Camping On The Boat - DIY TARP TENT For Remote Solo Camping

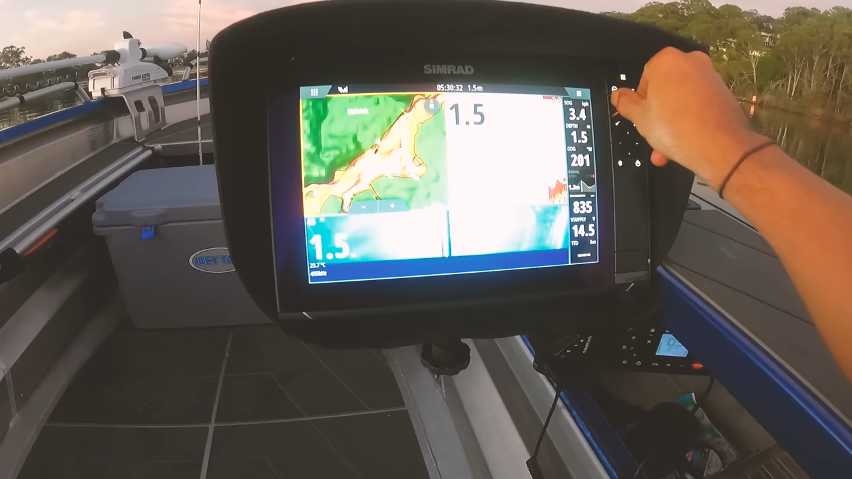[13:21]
On screen: depth 1.5 m
That? So we've adjusted all the way down, but the hydrofoil is doing a great job.